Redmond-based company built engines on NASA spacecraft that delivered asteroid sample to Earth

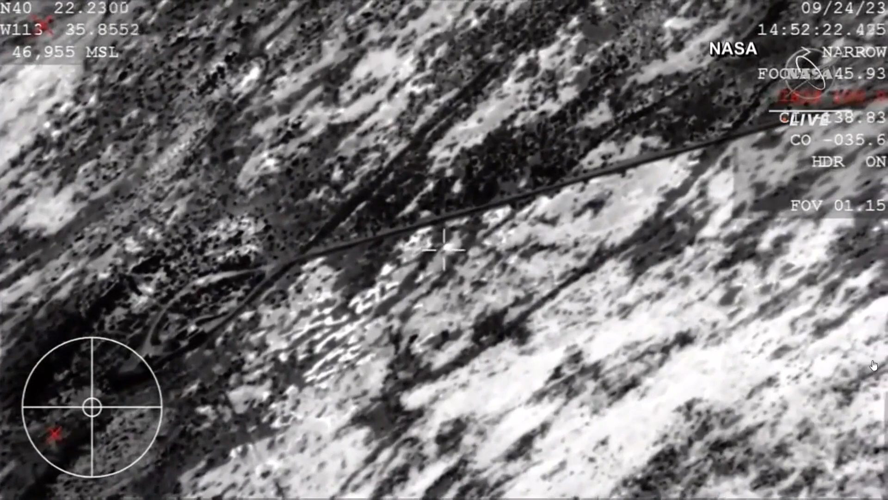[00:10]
We've now learned a local company had a big hand in the success of bringing a chunk of an asteroid back from space to Earth for the first time ever.
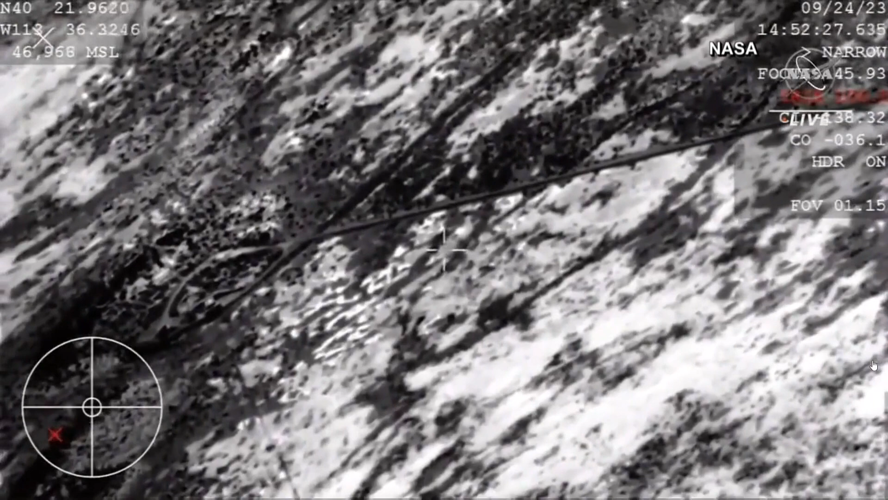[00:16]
The OSIRIS-REx spacecraft swung by Earth on Sunday, releasing the capsule over the Utah desert.